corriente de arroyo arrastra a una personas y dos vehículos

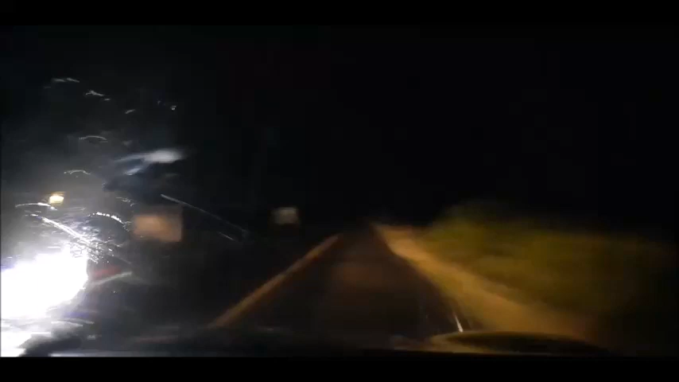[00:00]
Amigas, amigos, buenas noches. Pues vamos circulando en estos momentos por lo que es la carretera La Herradura, aquí en el municipio de Pénjamo. Y lo vamos haciendo en su tramo que va del entronque a la comunidad La Estación, con destino a la Ordeña de Barajas.
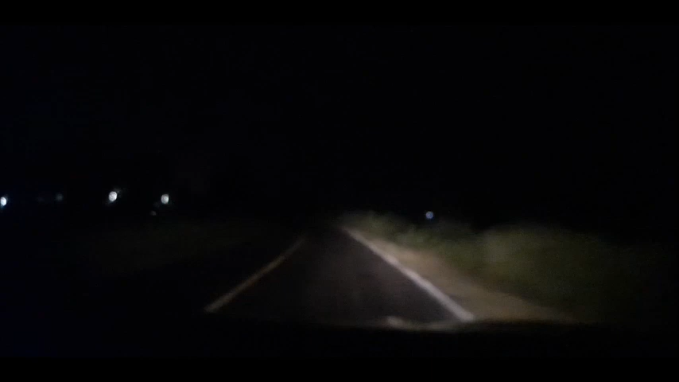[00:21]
Muchísimas gracias a nuestro amable auditorio, que nos está haciendo favor de enviarnos sus mensajes y reportarnos la situación crítica que se está viviendo en estos momentos ahí en la comunidad de La Ordeña de Barajas. Déjenme decirles que pasando la comunidad de La Ordeña, a un ladito, a un costado de la misma, baja un arroyo que proviene de la parte alta del cerro, que se ubica hacia el lado sur de la comunidad de La Ordeña de Barajas.